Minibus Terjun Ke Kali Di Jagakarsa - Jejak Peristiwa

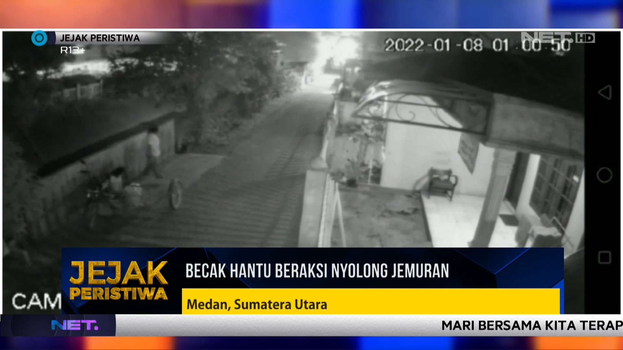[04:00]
Lah kok malah jelingak-jelinguk. Ngelatin apaan sih bang gondrong? Astaga, ternyata becak hantu alias maling naik becak good people. Jemuran orang masih diembat juga. Kacau-kacau ini orang.